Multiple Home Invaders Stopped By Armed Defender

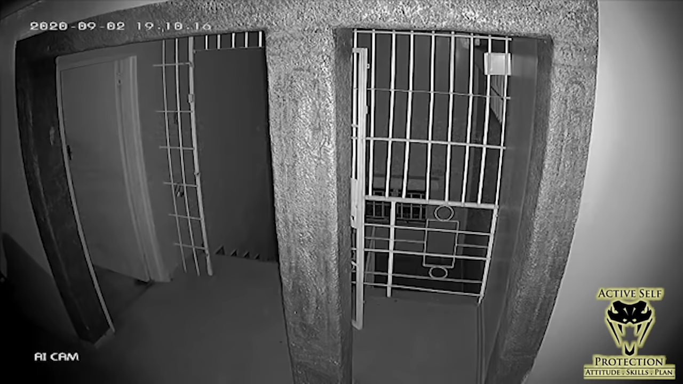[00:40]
I can't find a news story on this, but you see a Chinese national here who is carrying a gun on his hip, who is in Zimbabwe. And I've compressed this portion just for the sake of time. If you go watch the original, in the middle of this, the dogs start barking, so he knows something could be up. But then watch comes up the steps here. There are multiple guys going to come up the steps with multiple firearms as armed robbers. Then what's going to go down here is as they're kind of creeping up, you're going to see our defender come out with the gun on his hip. We do have audio, so let's listen in and hear how this fight goes.
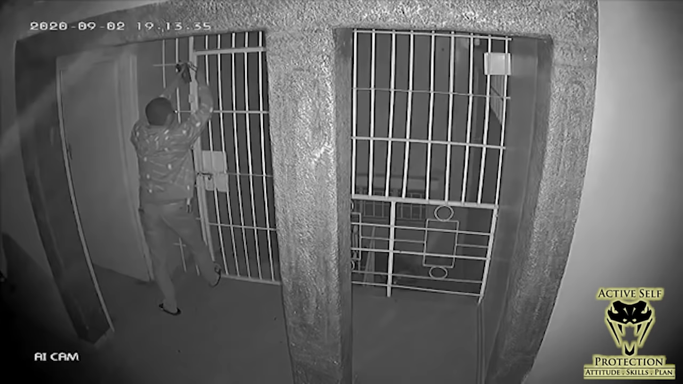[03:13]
But that guy that's down there on the floor eventually crawled off. Cops did catch him later. I don't think anyone else was hurt and that's where this one ends. Pretty serious stuff there.
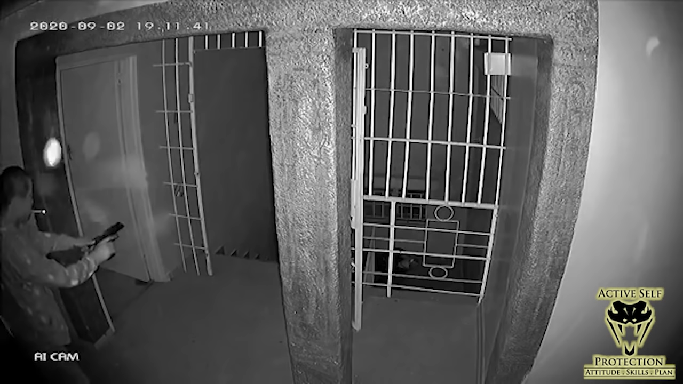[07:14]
He has shot the gun empty. And so now he's got to think, oh, I need a reload. Well, of course he doesn't have a reload on him. That reload is out in the room, which is okay. Cause the bad guys who can run off have run off. And so the gunfight is functionally over in that moment. So I do recommend carry the highest capacity firearm you can. And the reason for that is again, to not have to go and make the 14 second reload that this guy did. Now he comes back and instantly fires down the hallway. I don't know what he saw down there. We can't see it. So I'm not going to say whether that was good, bad or indifferent.